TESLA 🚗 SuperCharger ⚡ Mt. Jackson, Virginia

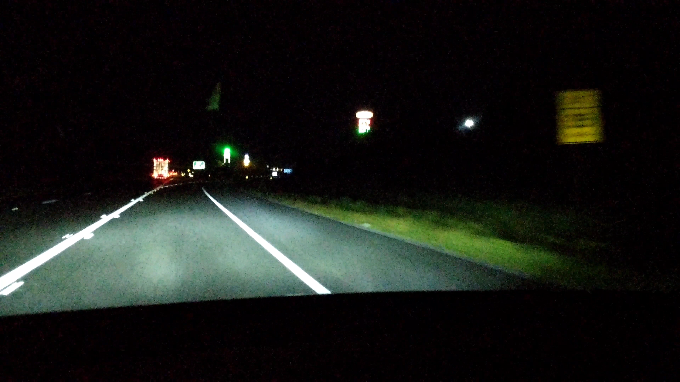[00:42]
okay so there's a number of places something on the road Denny's Burger King not that many though and this sheets is like the biggest sheets I've ever seen I think that's where the supercharger is